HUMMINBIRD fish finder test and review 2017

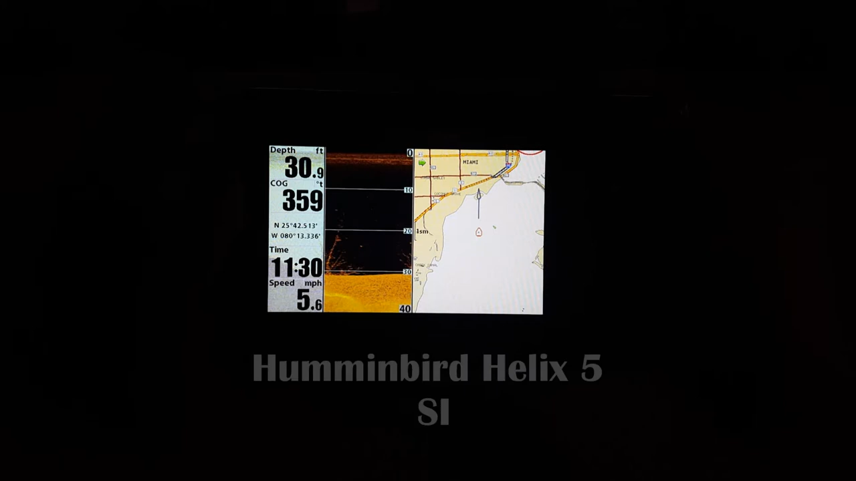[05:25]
On screen: depth 30.9 ft, speed 5.6 mph
and first comes up with down imaging and the difference between this unit and the other
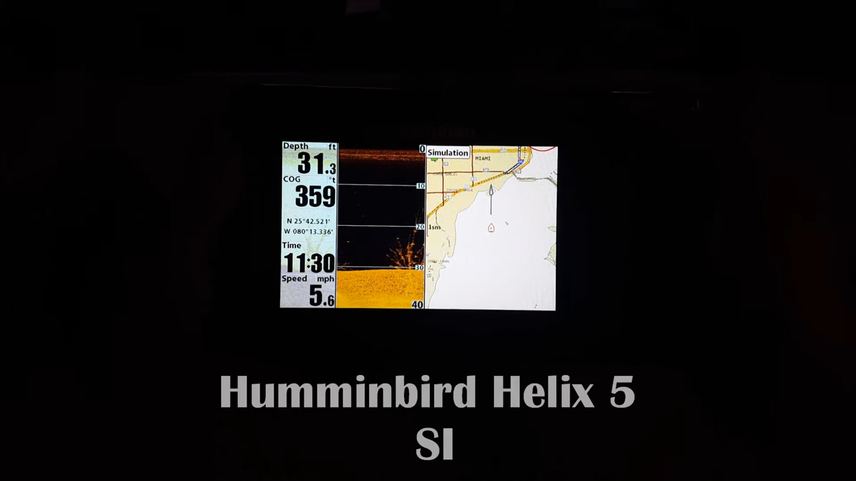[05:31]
On screen: depth 31.3 ft, speed 5.6 mph
one is the resolution on this one is higher and this one has side imaging so
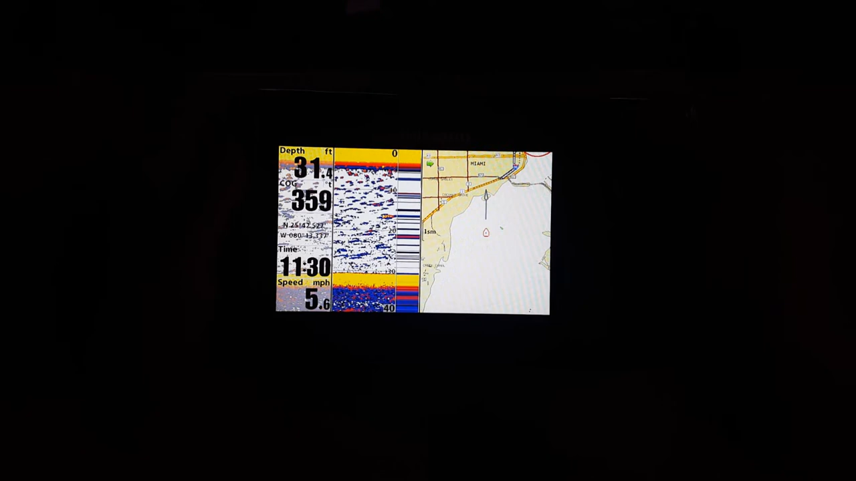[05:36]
On screen: depth 31.4 ft, speed 5.6 mph
that's a little bit different uh i've never really used that before this would be the first time this year using it
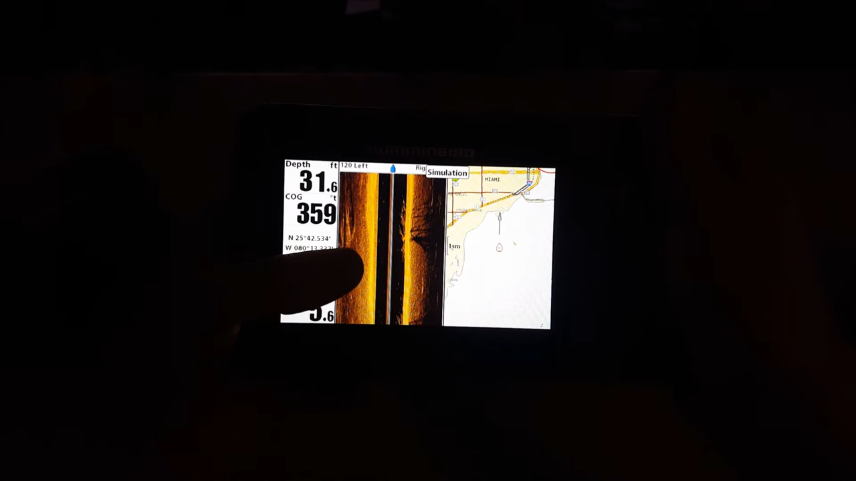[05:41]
On screen: depth 31.6 ft
there's side imaging for you i cannot wait to use that in the real world application uh
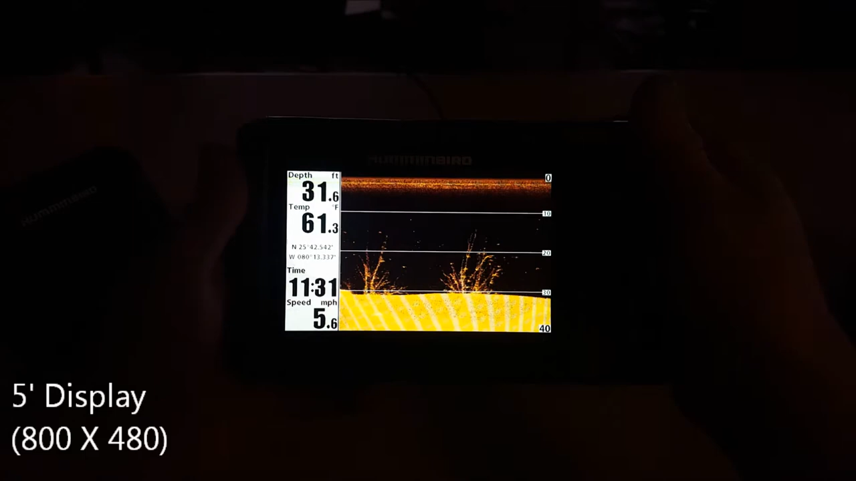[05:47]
On screen: depth 31.6 ft, water 61.3°F, speed 5.6 mph
it's just going to give you a much clearer idea of what's going on in the bottom
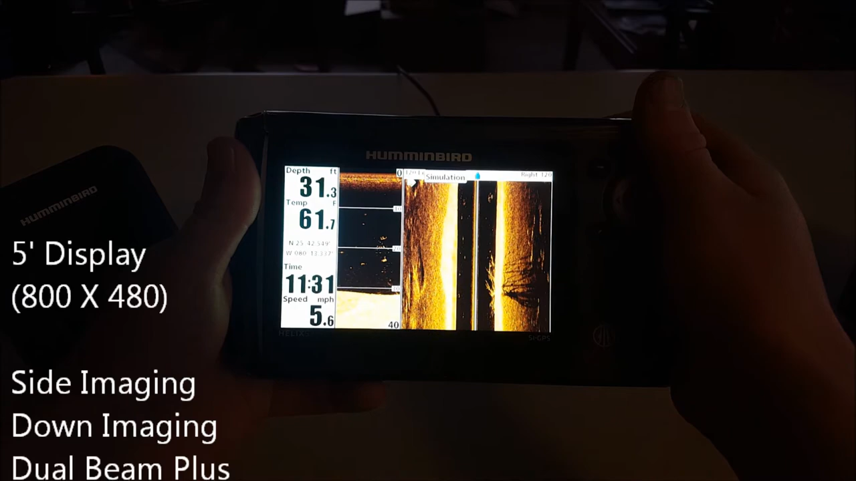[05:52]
On screen: depth 31.3 ft, water 61.7°F, speed 5.6 mph
as you can tell i can look at 120 feet right and left um
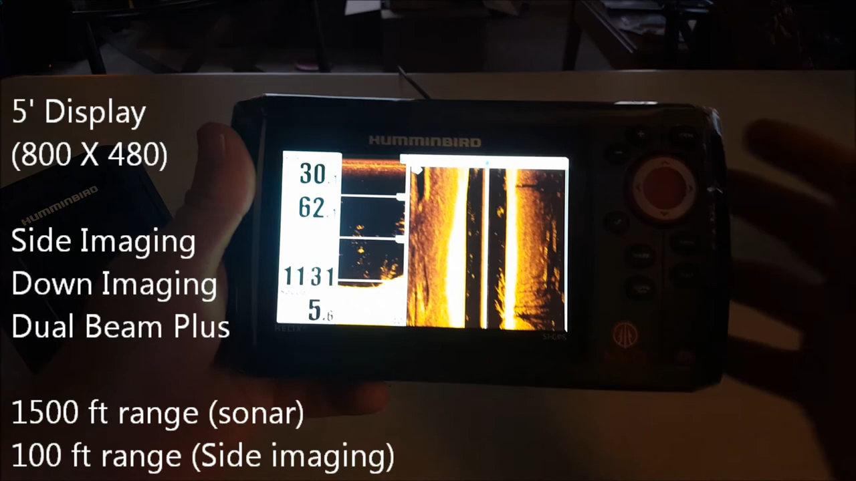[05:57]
of the bottom of the boat let's bring it a little bit closer
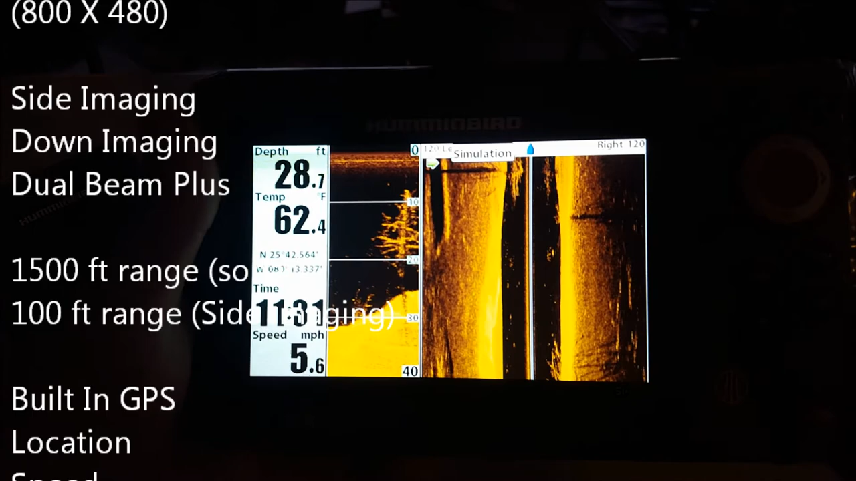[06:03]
On screen: depth 28.7 ft, water 62.4°F, speed 5.6 mph
there it is as you guys can tell there's down imaging on on the left
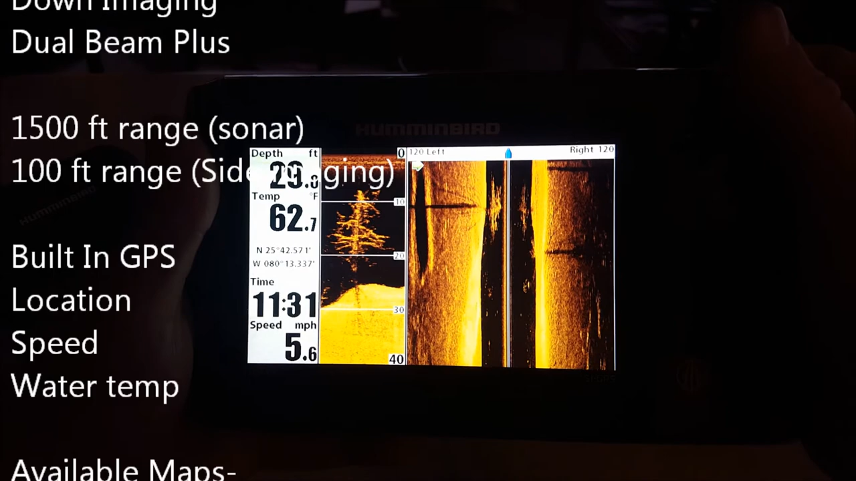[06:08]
On screen: water 62.7°F, speed 5.6 mph
there and uh side imaging on the right you can even do all three of them together
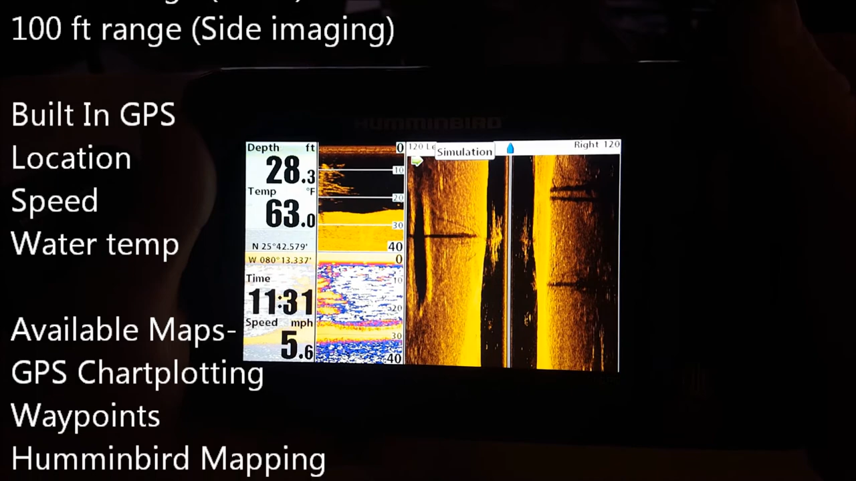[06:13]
On screen: depth 28.3 ft, water 63.0°F, speed 5.6 mph
so you got sonar down imaging and side imaging all together you can even do things
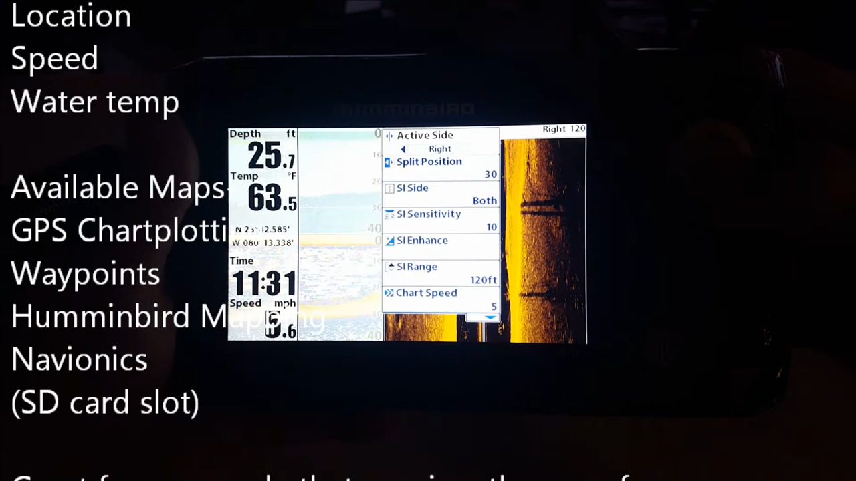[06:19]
On screen: depth 25.7 ft, water 63.5°F
like uh split position change it left and right you
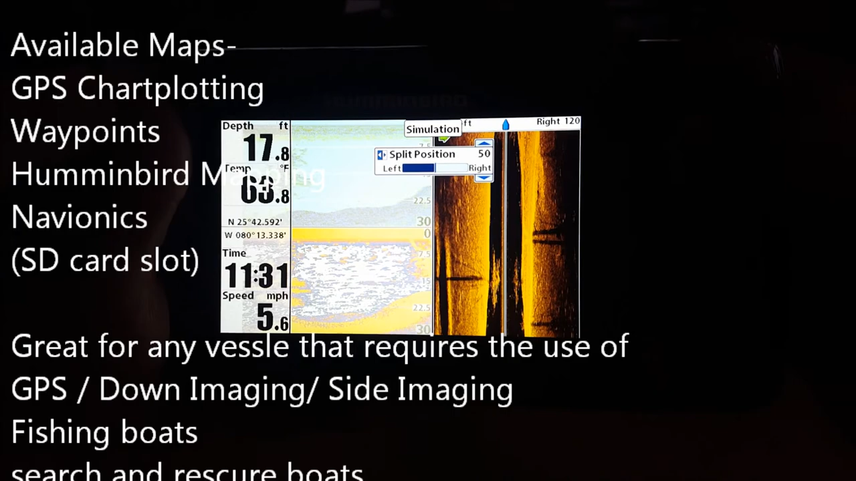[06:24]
On screen: depth 17.8 ft, speed 5.6 mph
know a lot of simple different things that make this fish finder an amazing asset
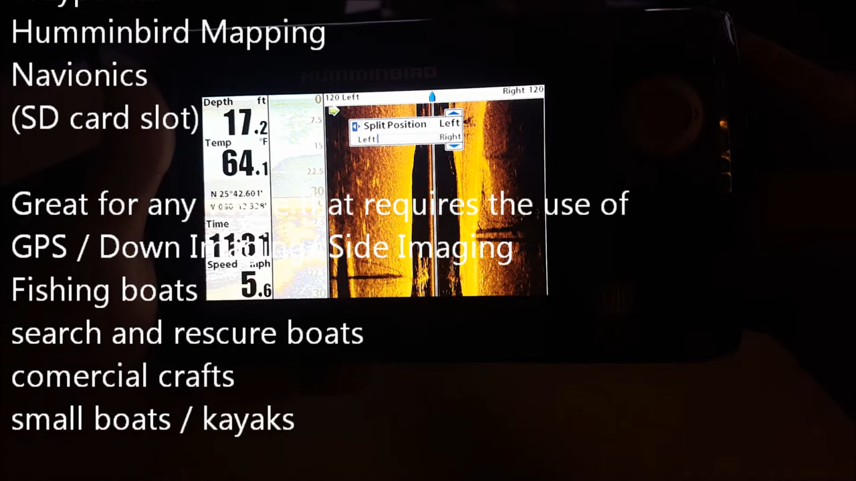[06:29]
On screen: depth 17.2 ft, water 64.1°F
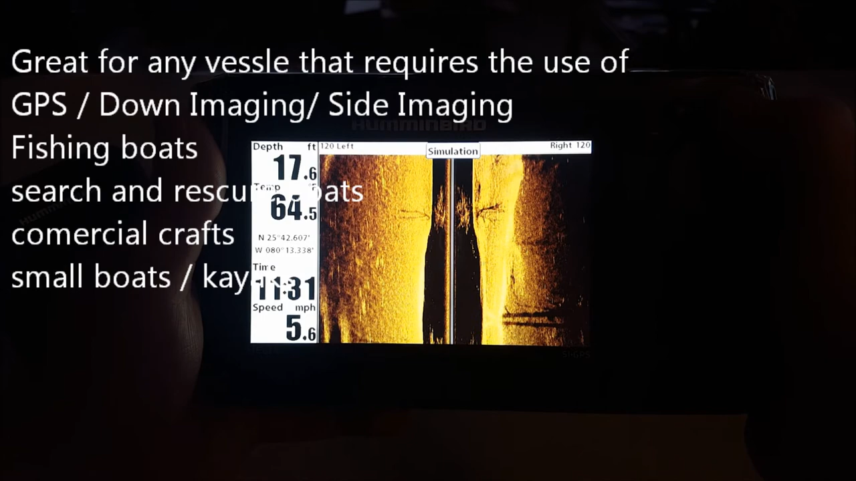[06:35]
On screen: depth 17.6 ft, speed 5.6 mph
um there's just side imaging you can even do things like shrink your side imaging size so you can be more defined on that
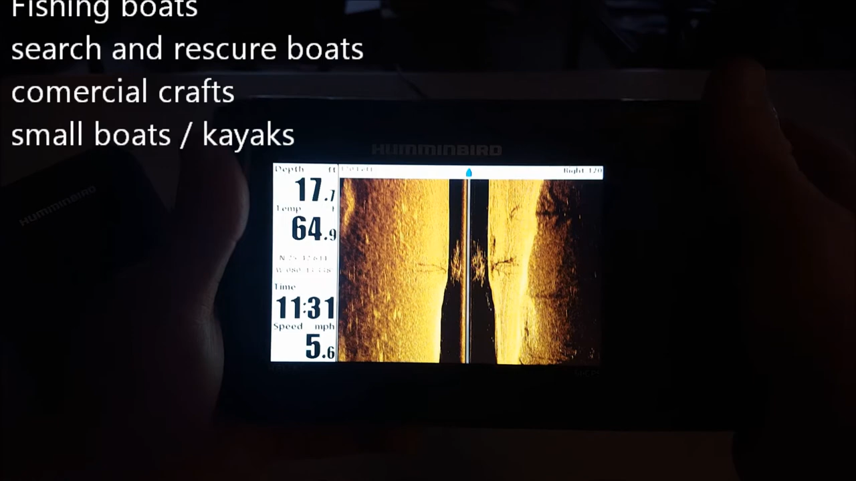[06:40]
On screen: depth 17.7 ft, speed 5.6 mph
uh there's a sonar very high very high
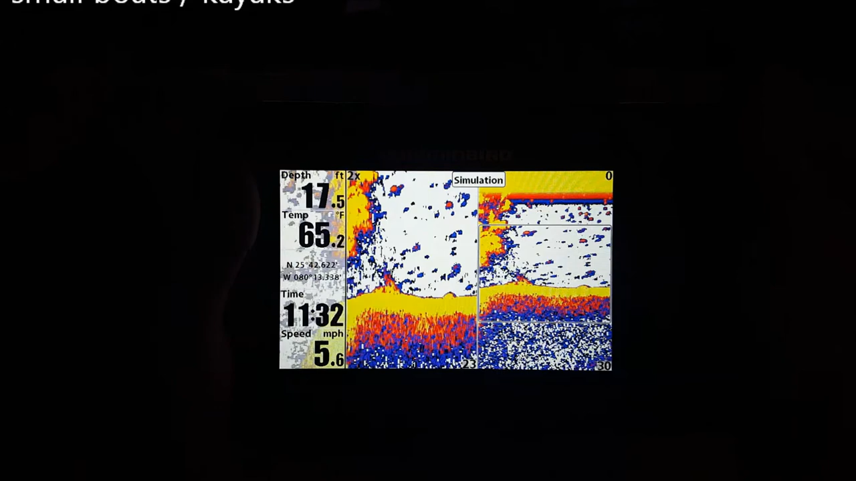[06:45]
On screen: depth 17.5 ft, water 65.2°F, speed 5.6 mph
detail on that once again it's that split zoom sonar sonar with side
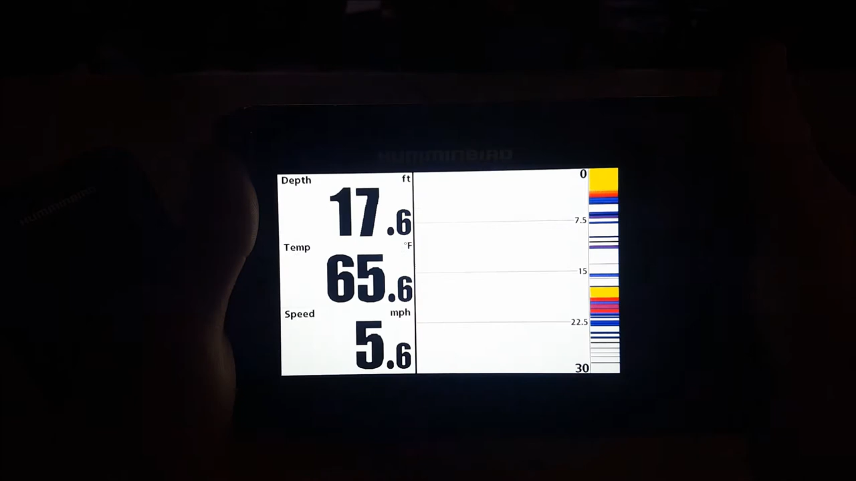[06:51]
On screen: depth 17.6 ft, water 65.6°F, speed 5.6 mph
imaging just sonar the ice fishing one and just your simple